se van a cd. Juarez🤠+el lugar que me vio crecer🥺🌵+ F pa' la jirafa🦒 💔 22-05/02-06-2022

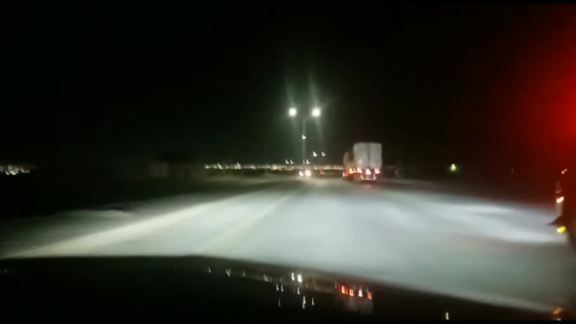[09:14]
Les digo, ay no, en lo que es Ciudad Juárez hay un chingo de historias, un chingo de historias sobre fantasmas, de mujeres que asustan, que aparecen en las calles y cosas así. Y no, hombre, hay lugares que sí están oscuros y así, no sé,
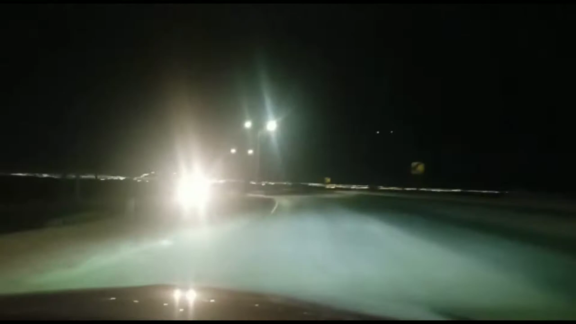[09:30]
viendo estas imágenes es como que sí te va a aparecer algo.